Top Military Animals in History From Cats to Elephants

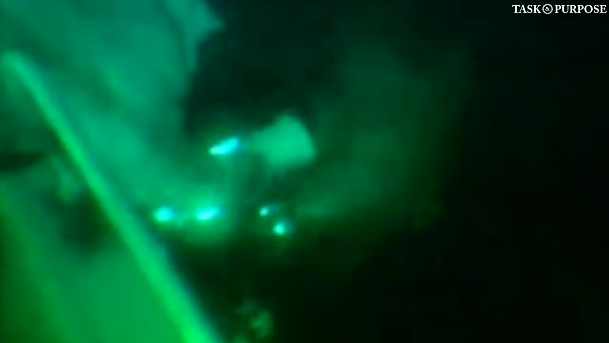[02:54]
They have other skills, which include their precise echolocation ability.
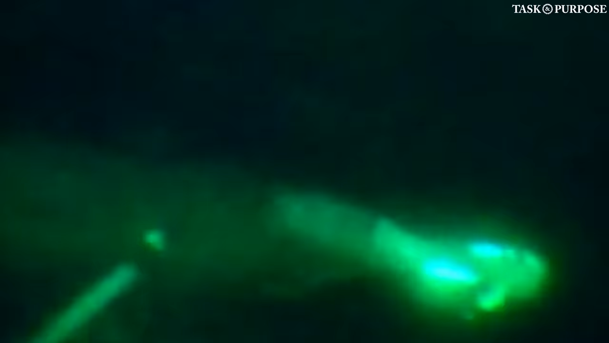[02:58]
This lets them figure out exactly where underwater objects are that humans can't see.
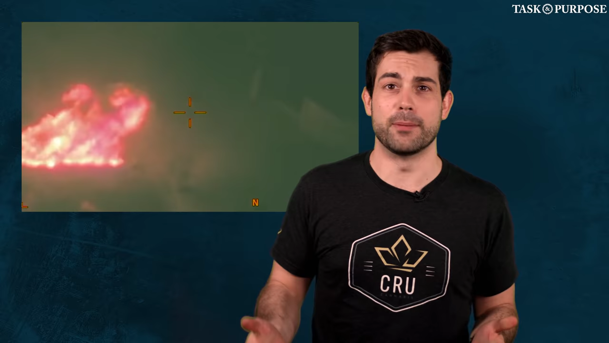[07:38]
He detonated a suicide bomb, killing himself, and injuring the Delta dog. This prevented any of the Delta Force team from getting killed.
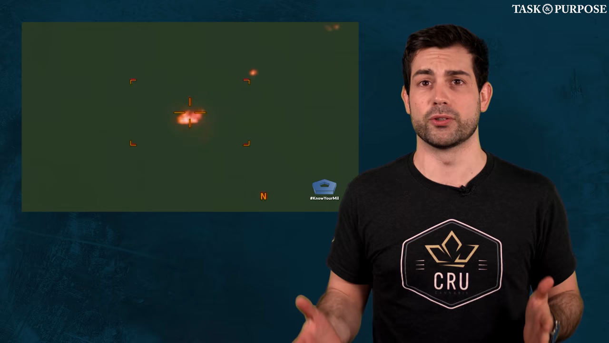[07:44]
Fortunately, Conan recovered and is 100% okay now. But this is only the most recent of many famous stories of man's best friend during war.